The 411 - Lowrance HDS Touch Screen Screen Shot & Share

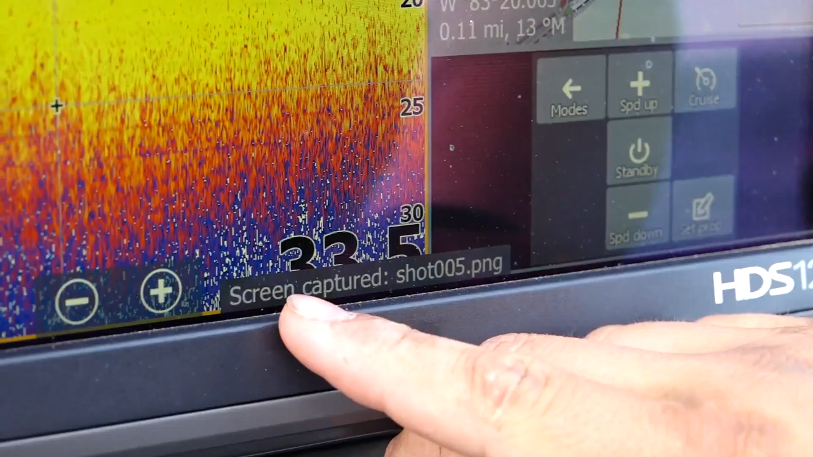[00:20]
Now you have a screenshot. So all you have to do now is go into your file and you can pull up that actual screenshot. You can put them on Facebook, send them to the world and show everyone that you're on some big fish.